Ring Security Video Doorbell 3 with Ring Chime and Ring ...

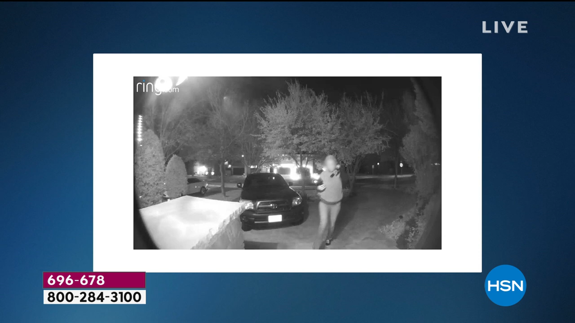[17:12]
It's the same lady that just hit our house a couple hours ago and then it kind of took off from there.